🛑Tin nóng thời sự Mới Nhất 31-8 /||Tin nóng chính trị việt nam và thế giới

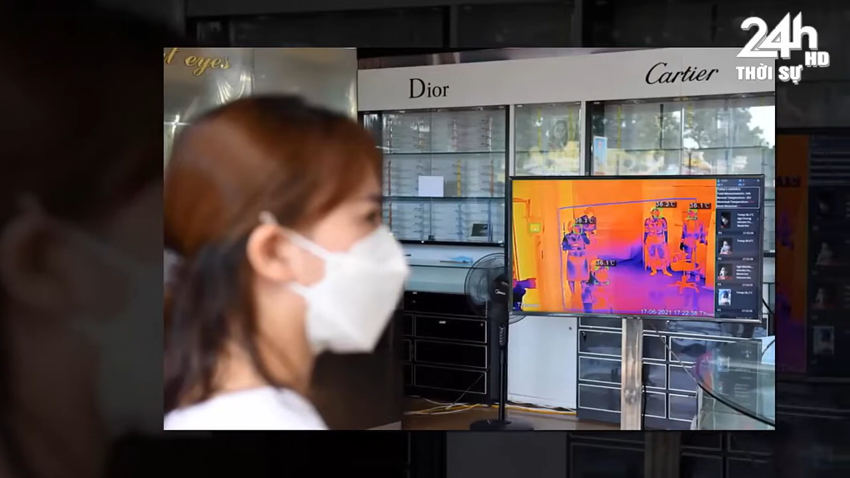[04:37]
Ngày 22 tháng 8, Bộ Y tế đã ban hành quyết định hướng dẫn tạm thời giám sát và phòng chống bệnh động mùa khỉ.
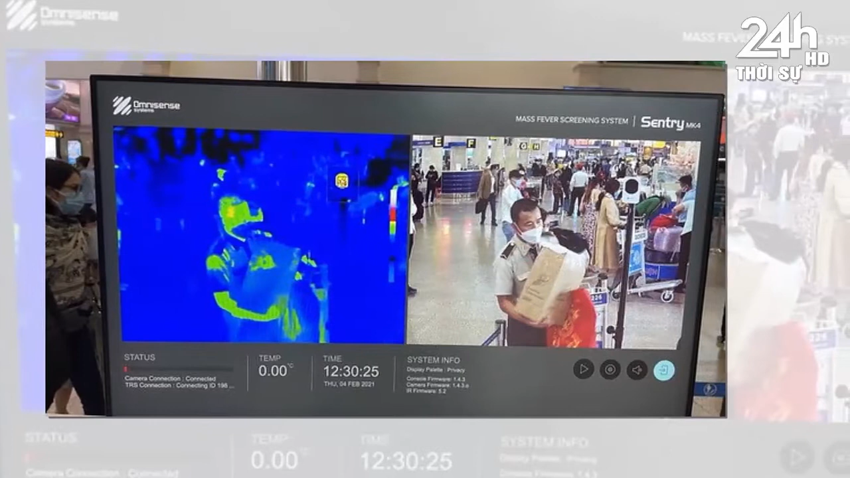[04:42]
Theo đó, giám sát bệnh tại cửa khẩu thông qua đo thân nhiệt, giám sát, kiểm dịch viên y tế hoặc nhận thông tin từ người nhập cảnh chủ động khai báo.